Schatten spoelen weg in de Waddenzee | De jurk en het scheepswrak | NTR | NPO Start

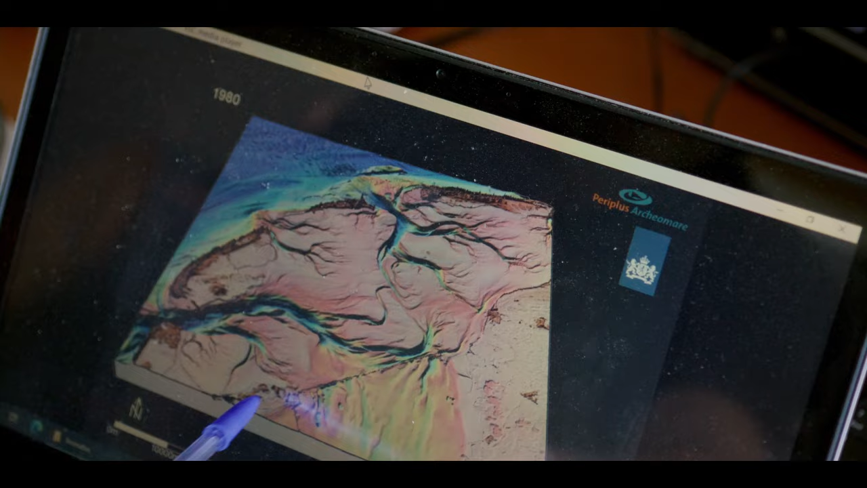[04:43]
En daarna zie je toch wel heel snel verandering ontstaan.
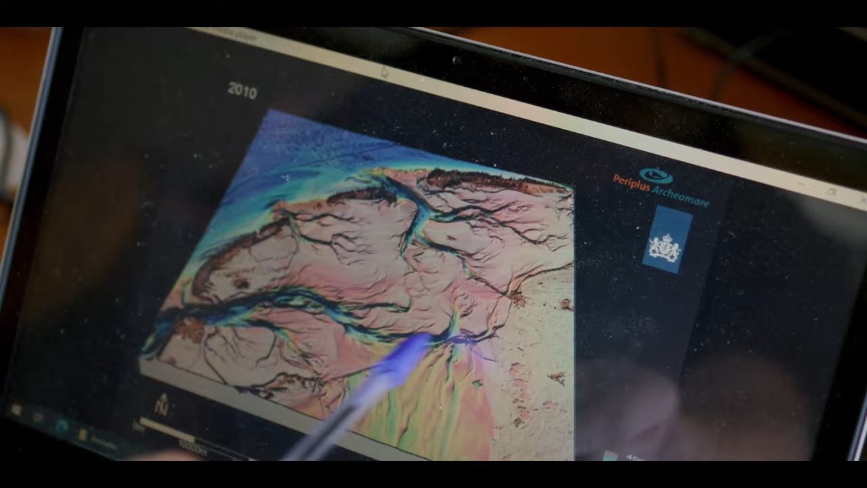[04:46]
Dan zie je dus het hele geulenpatroon veranderen.
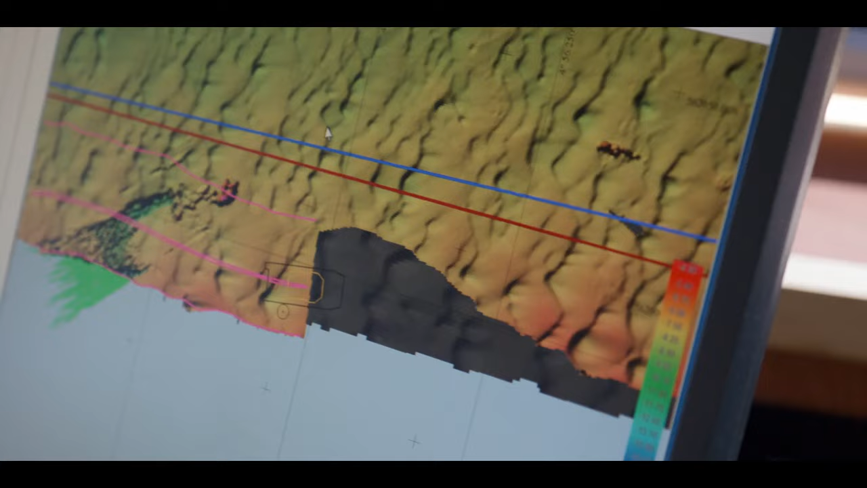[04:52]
We gaan met een multibeam de bodem scannen. Want het geeft eigenlijk een hele goede gedetailleerde scan van de zeebodem.
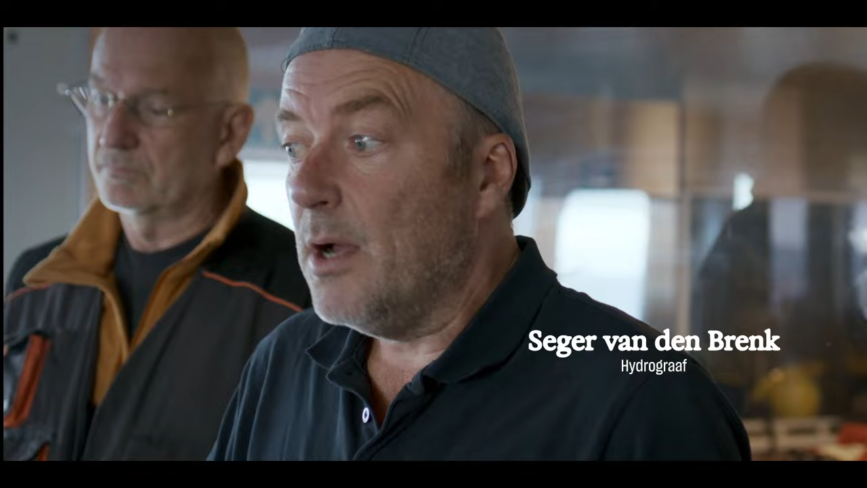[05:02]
Plus alle objecten en wrakken die op de zeebodem liggen of uit de bodem steken.
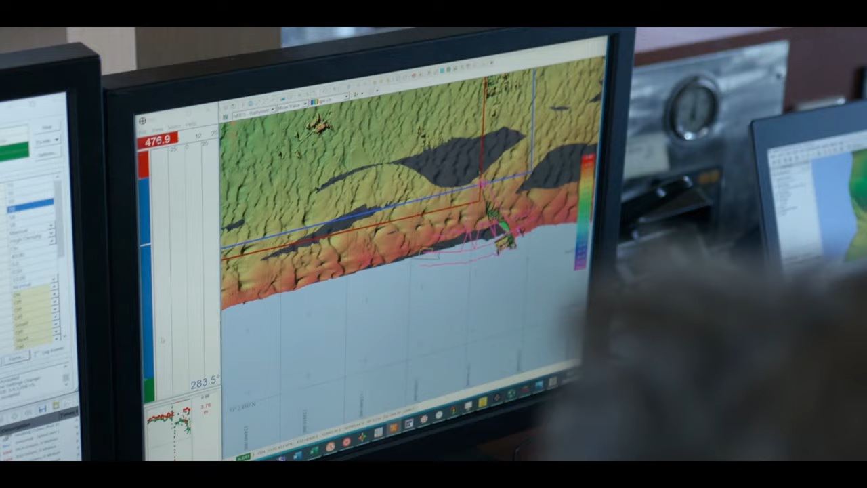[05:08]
Omdat we dit jaarlijks doen, kun je die beelden dan met elkaar vergelijken. En dan kun je ook de veranderingen monitoren.
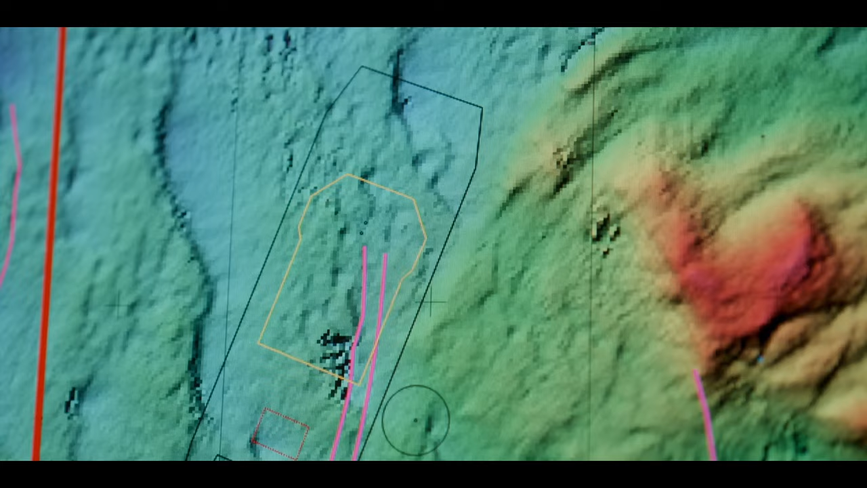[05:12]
Ik denk dat we wel hebben gezien, dat hebben wij als duikers gezien, in die systematische monitoring.